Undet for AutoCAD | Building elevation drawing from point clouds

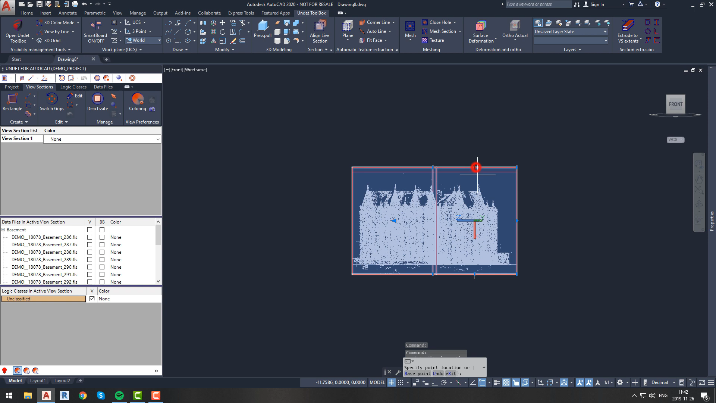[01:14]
After creating view section let's adjust its size so that we will only see building walls.
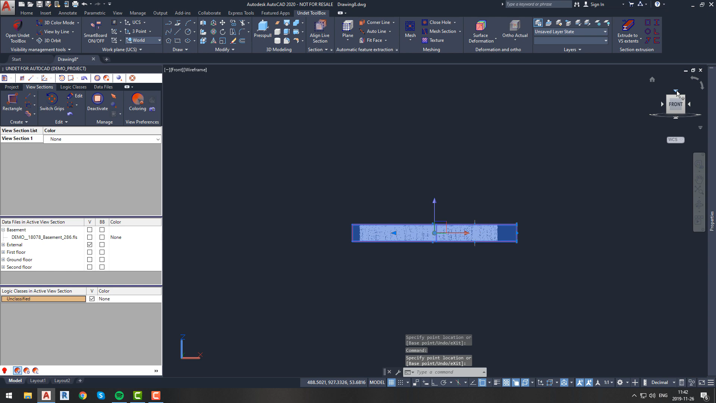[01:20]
Let's start first step and let's create correct UCS. Let's rotate view.
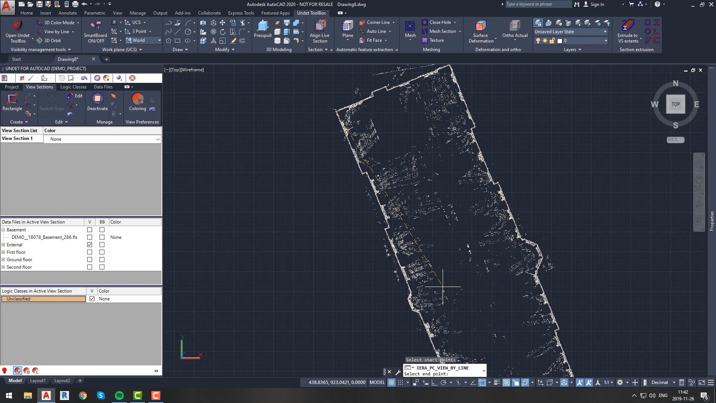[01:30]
You should find longest collinear wall and rotate our view by drawing line and using command view by line from visibility management tools tab.
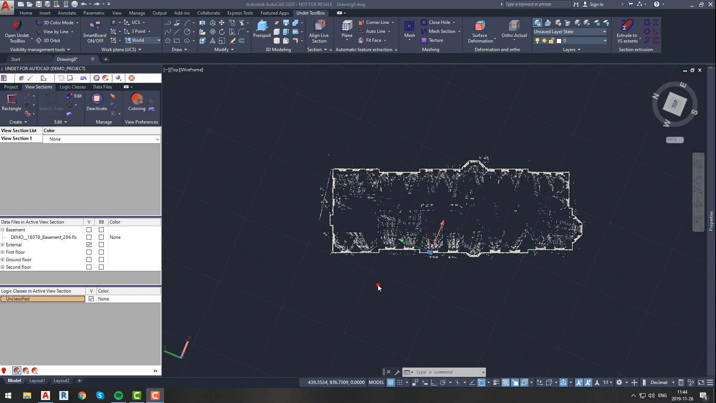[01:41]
After this let's create new UCS that is defined by current view. Let's save this UCS and assign name to it.
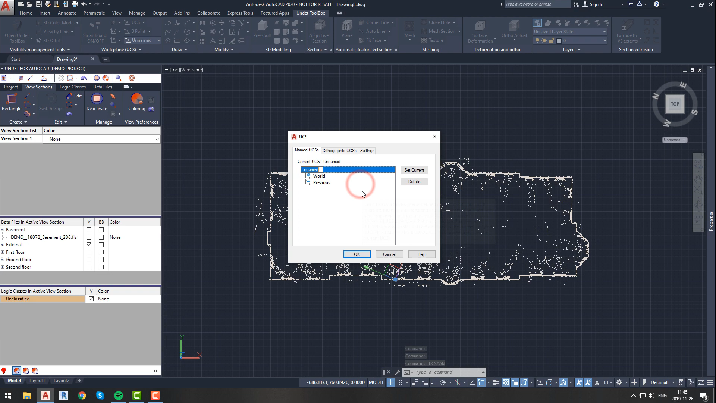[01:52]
To do it, you can use UCS MAN command from your command line.
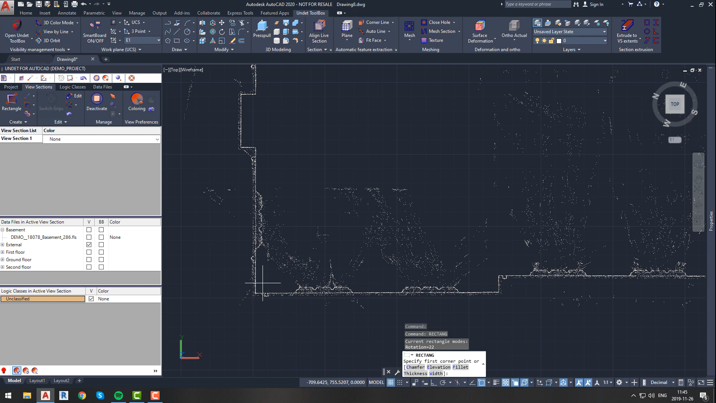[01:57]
Now let's draw rectangle to check if our new UCS is correct,
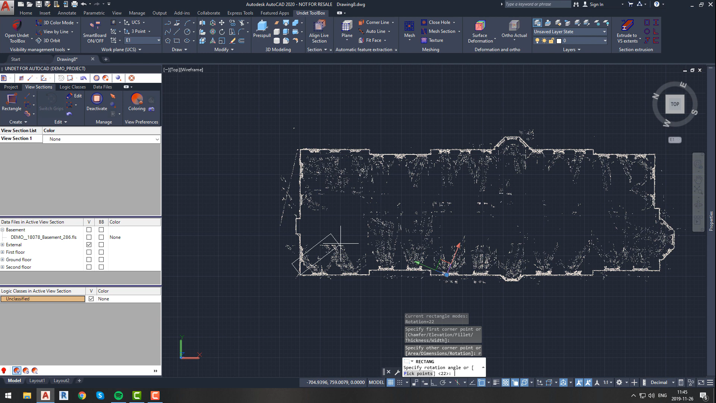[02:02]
and if our building walls are perpendicular.
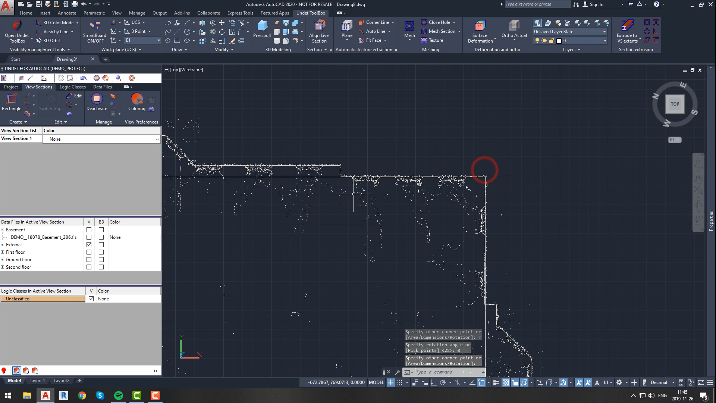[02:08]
To make sure everything is good, adjust rectangle and check couple separate walls.
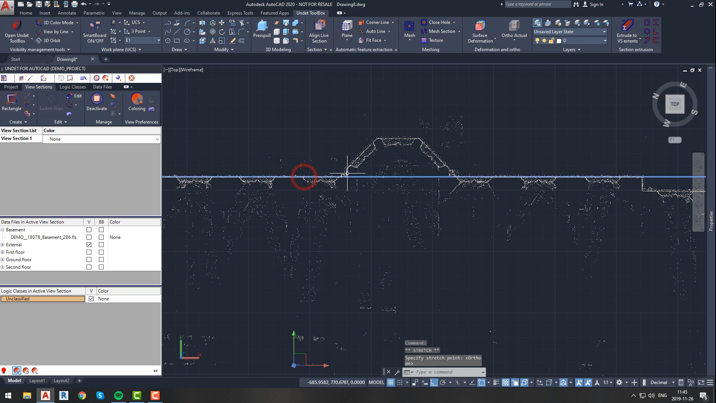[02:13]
As we can see all walls are perpendicular so now we know that our UCS is good.
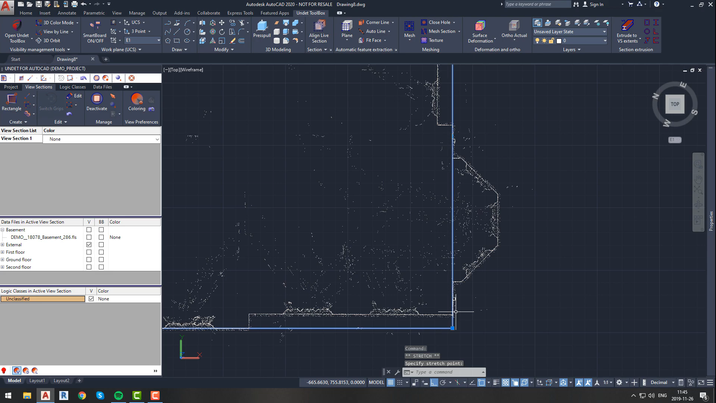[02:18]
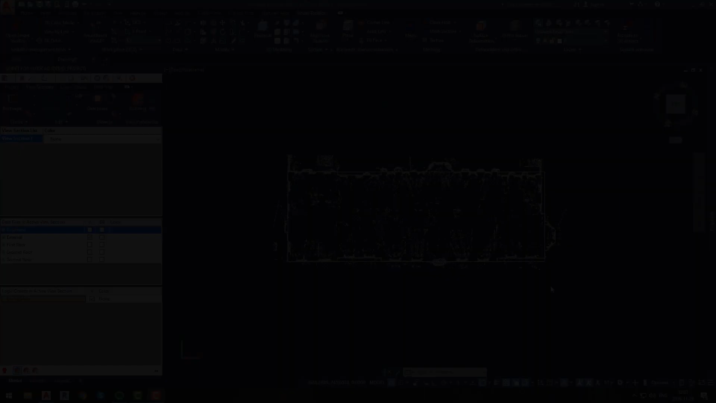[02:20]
Let's offset that rectangle so that our projection
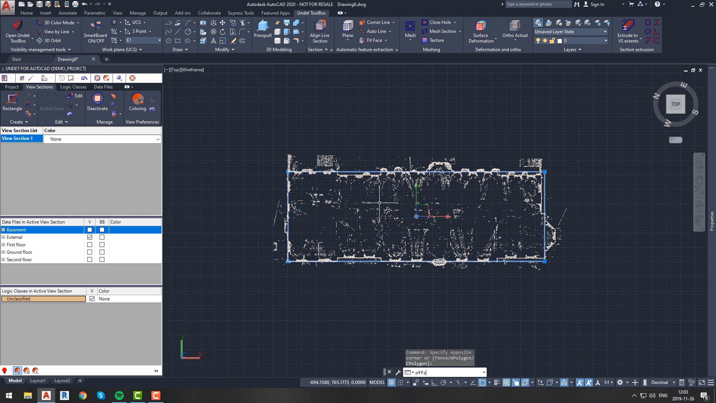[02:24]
would be in front of point cloud and when we will start drawing our objects those objects would be in front of point cloud and it will not disturb our view. Now we have to rotate our UCS so that our drawing plane would be same as our building elevation plane.
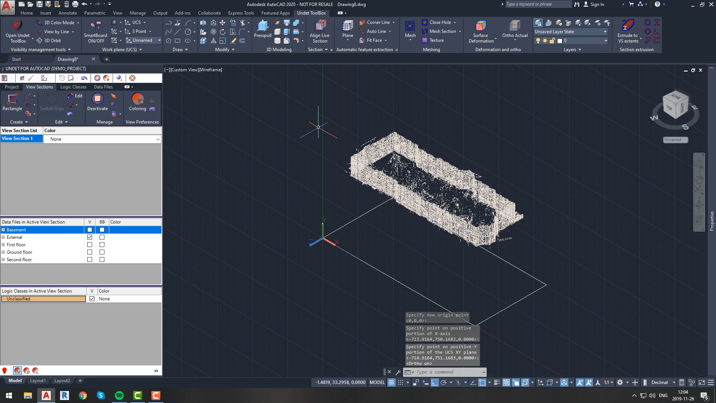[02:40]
To do so let's use three points UCS function and specify our X, Y and Z axis so they will match with building facade plane. Let's save new UCS and rename it.
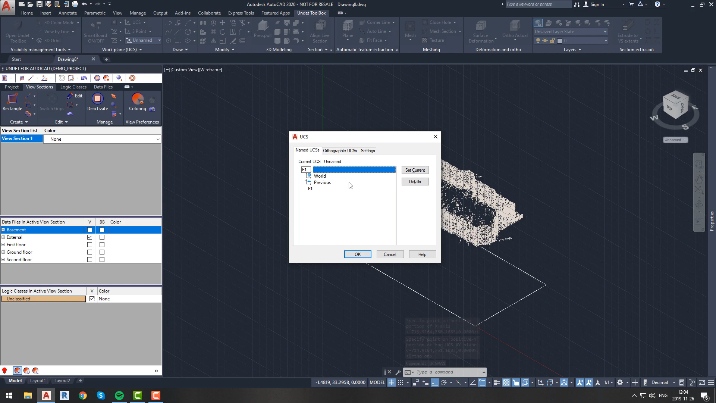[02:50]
We can move on to second step, building outline drawing.